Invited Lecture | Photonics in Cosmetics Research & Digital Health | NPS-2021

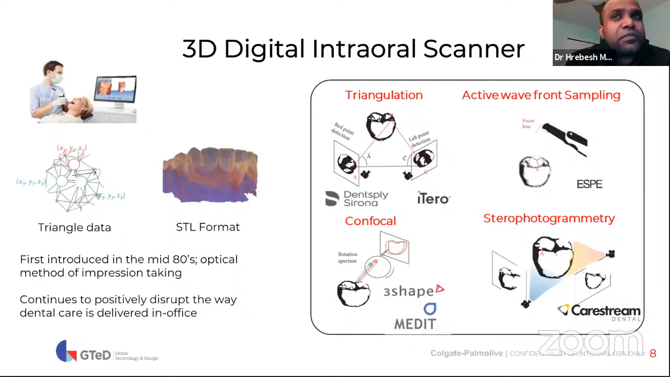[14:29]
So I used one of these technologies called parallel confocal, so that is from 3-shaped system, so that is one of the fastest scanners. So it can give you both color and topographic information.